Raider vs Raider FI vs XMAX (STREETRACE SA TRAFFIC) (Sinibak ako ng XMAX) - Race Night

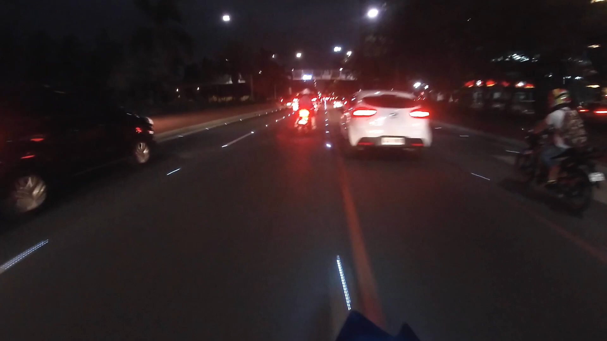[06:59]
Laruin natin Dito tayo sa kamila Pero hindi natin Overtaken Sa bail lang natin Uy Doon siya sa safety Dito tayo sa kitna Sa sikip tayo Sa sikip Ayan
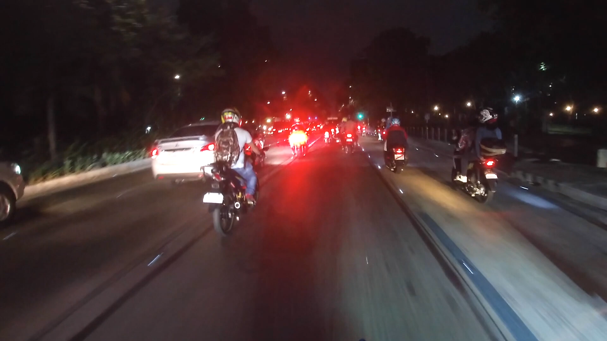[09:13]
Uy Aray ang maganda May Nalilaser na naman dito May Cyclops na naman Oh Ikaw Ayoko na sa'yo
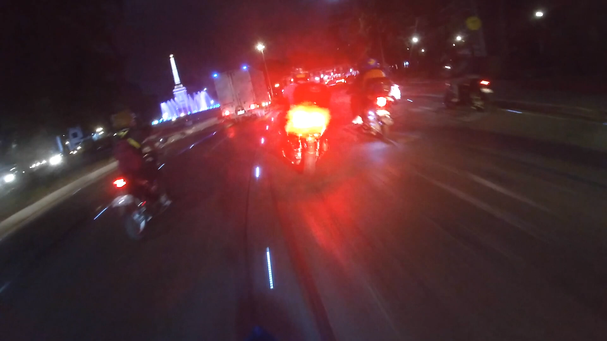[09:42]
Laki oh Talaga pagkakalakas Lakas na yung Ano na light Nang daylight